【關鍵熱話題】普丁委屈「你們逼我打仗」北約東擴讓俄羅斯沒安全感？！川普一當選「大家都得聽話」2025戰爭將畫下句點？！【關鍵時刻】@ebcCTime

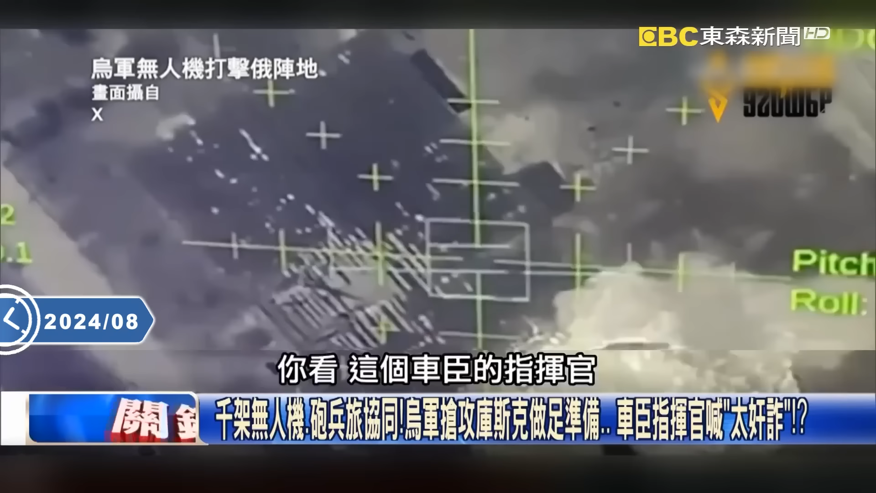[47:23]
这个车臣的这个指挥官他不是 我们不是说他们前
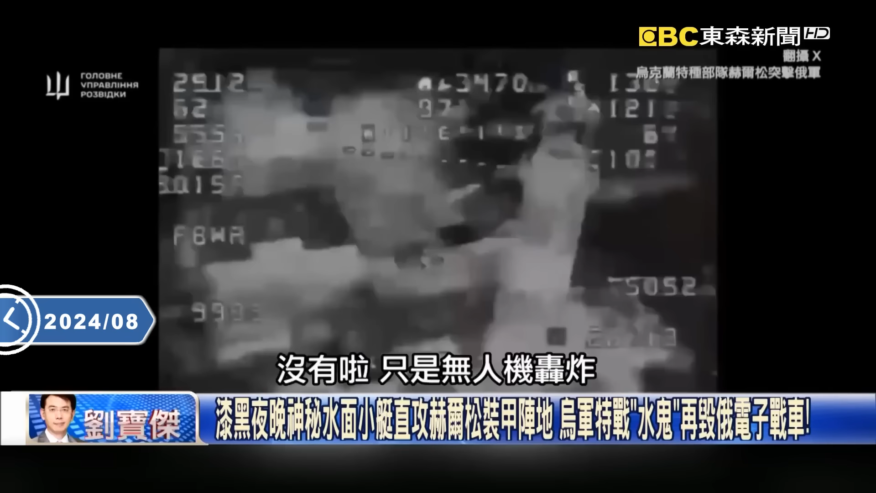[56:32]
各位你可以看一下那个画面我们直接看他现场那个机场爆炸画面欸冒雪哥无人机可以炸成这样子吗当然